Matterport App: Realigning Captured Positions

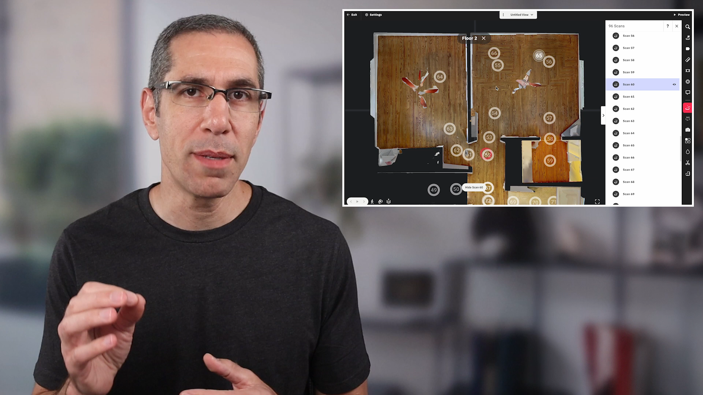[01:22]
while following these best practices is clearly a good idea and it will reduce the amount of misalignments you run into it can't eliminate it completely and eventually you will run into a misalignment first let me take a quick minute and show you what a misalignment looks like once it's been processed you can see that after I've gone into this room I've scanned position 64
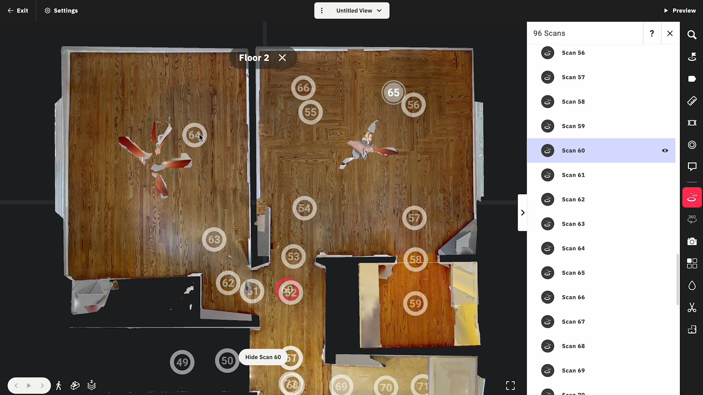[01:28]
and then scan 65 jumps over back into this room and 66 follows this is not how I scanned it 65
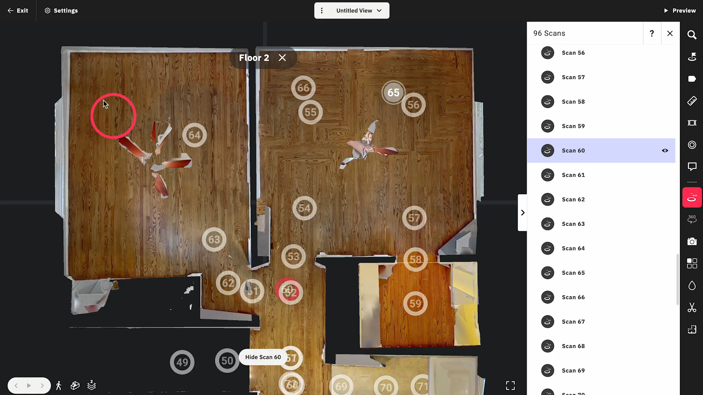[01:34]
should be over here and 66 should be over here you can see that if I go into
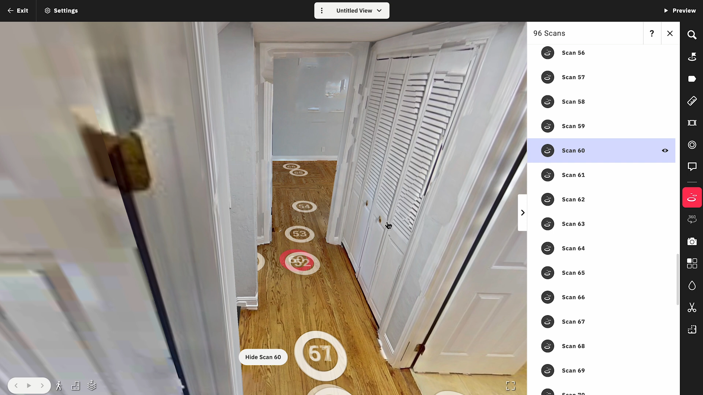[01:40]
the dollhouse view you can see there's kind of a window that you can make out over here it's a bit blurred out around the
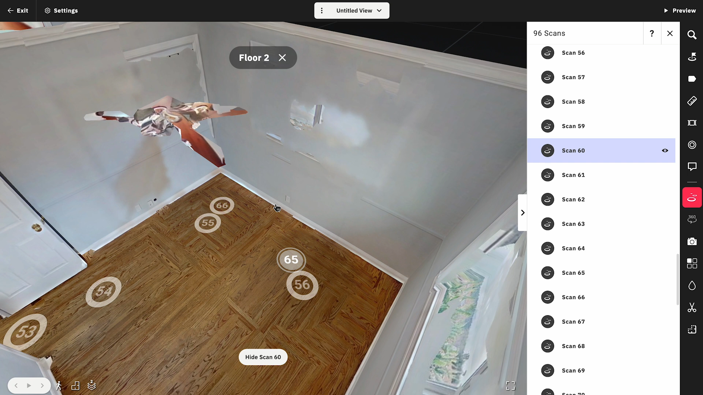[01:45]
edges there's also some door frame right there that I can make out and if I look
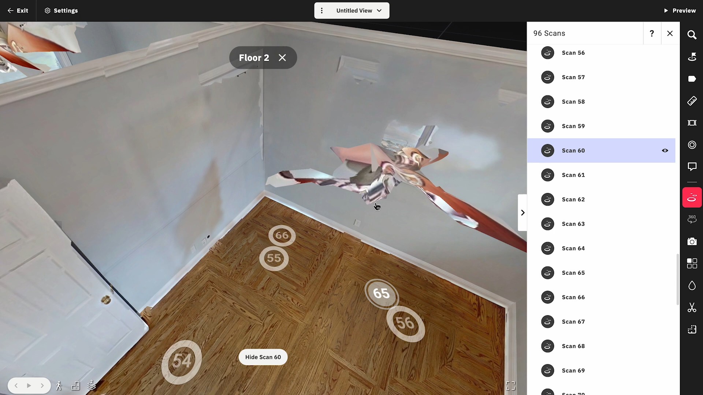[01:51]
back at this wall this window doesn't look quite right some some 3d mesh from
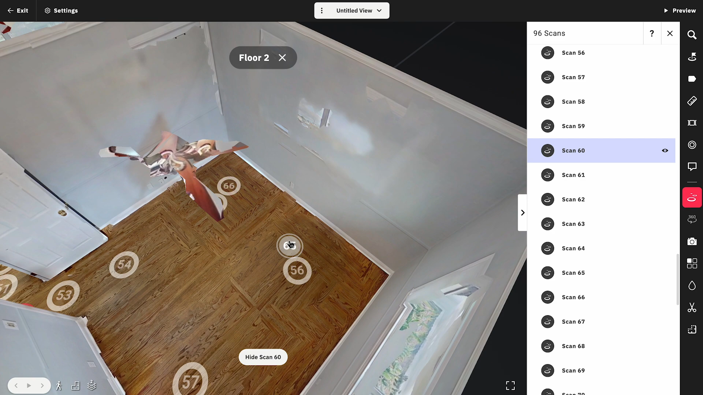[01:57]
these two scans is being placed over mesh that's been created by these other scans and if I
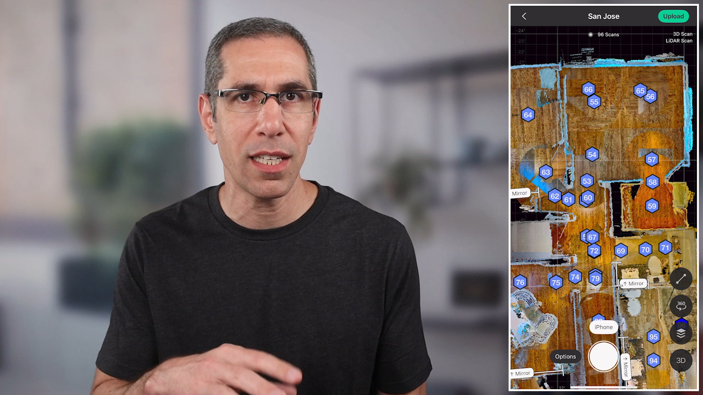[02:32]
as you're scanning and make sure that last scan position you captured is properly aligned so here you can see this model and I've got scans 56 55 65 and 66 right here so I want to start by realigning
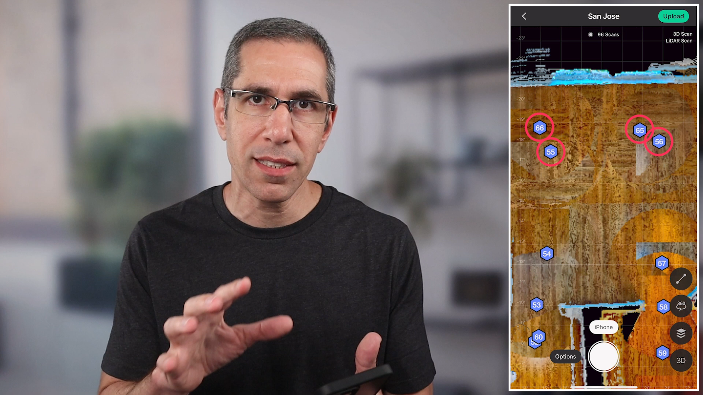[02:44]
scan 65 I'm going to grab that and just press realign scan and then I can grab and rotate
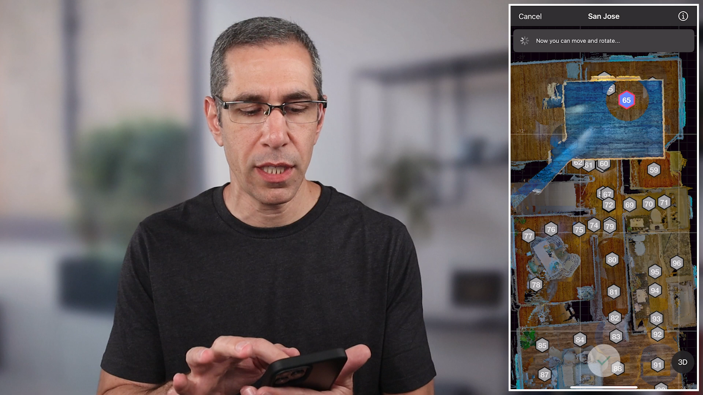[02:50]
the scan itself move it over here I can use two fingers to rotate the scan position and put it where it belongs you can see how this room is much better aligned it doesn't have to be perfectly
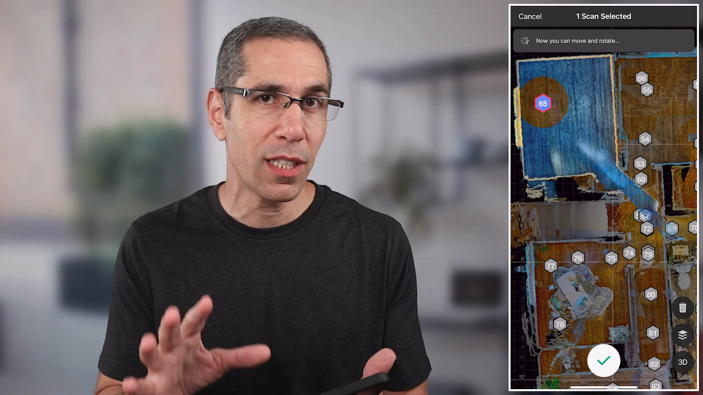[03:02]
aligned but I like to make it as close as possible because it is going to use my placement as a hint to properly align the scan position and as it realigns scan 65 it's going to grab any domino affected scan positions like 66 and move them as well so now once I have positioned scan 65 correctly I'll go ahead and press the green check in this case I'm not going to do that because I want to show you a little trick assuming this does not work it's just going to pop it right back into place or maybe some other location in this model so what